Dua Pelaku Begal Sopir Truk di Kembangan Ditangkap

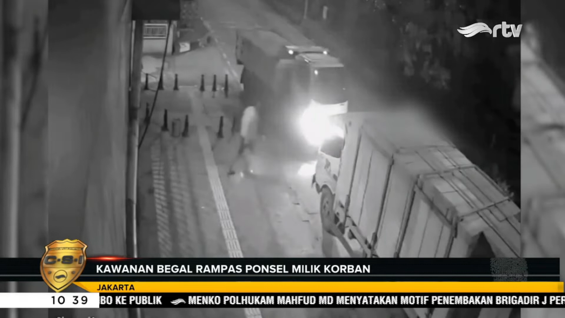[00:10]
Dalam rekaman CCTV, pelaku seketika datang dan langsung merampas telepon genga milik seorang supir sambil mengayunkan senjata tajam yang ke arah korban. Dalam peristiwa itu, korban mengalami luka di bagian paha akibat sempetan senjata tajam.